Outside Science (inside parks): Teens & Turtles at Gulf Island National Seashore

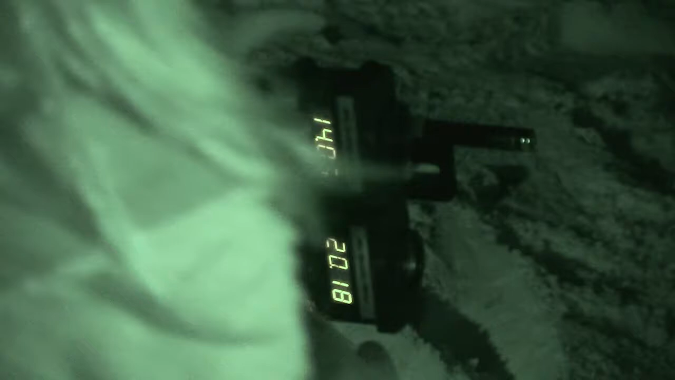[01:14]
Okay so the non-filter is how humans see but the blue filter is actually how the sea turtles see so that's going to show us how our light pollution that we are making on the mainland and how it's going to affect the sea turtles.